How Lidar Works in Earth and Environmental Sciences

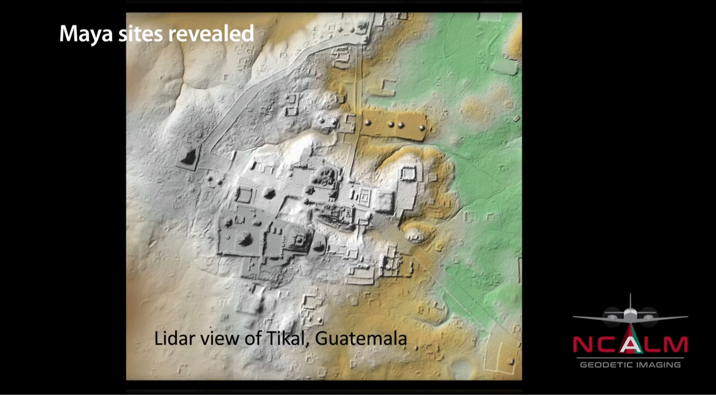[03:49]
Central American jungles than decades of mapping by foot.
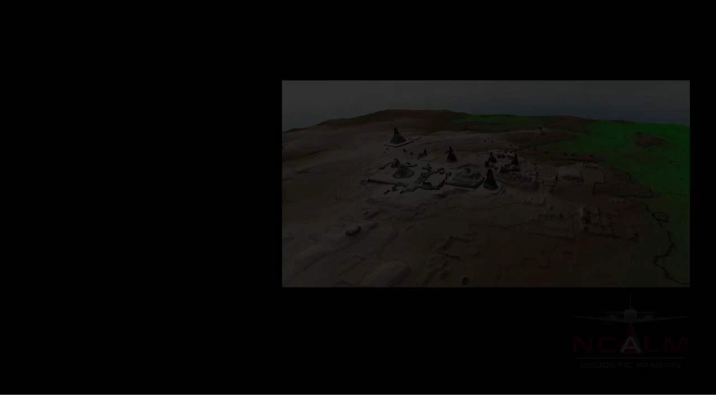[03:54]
Now, let's look at a river system to see dramatic changes over time.
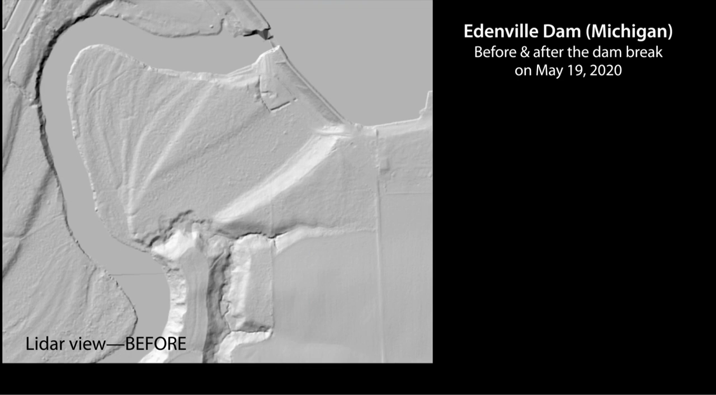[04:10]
Where the flood waters rushed out, we see two meters of downcutting and erosion.
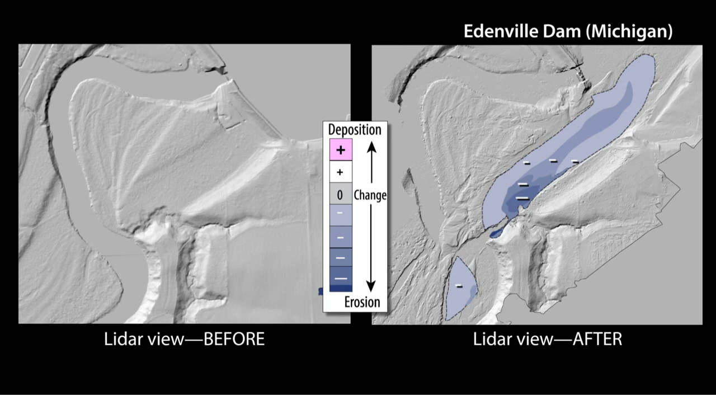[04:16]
Some of the eroded sediment was then deposited downstream, partially blocking the older channel.
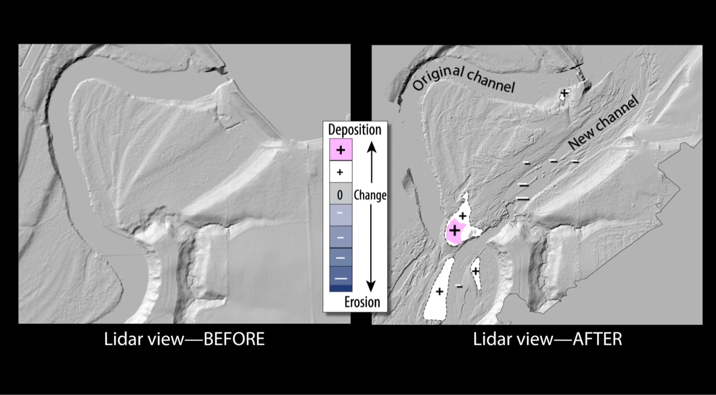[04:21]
These details help scientists and engineers better understand dam and river systems.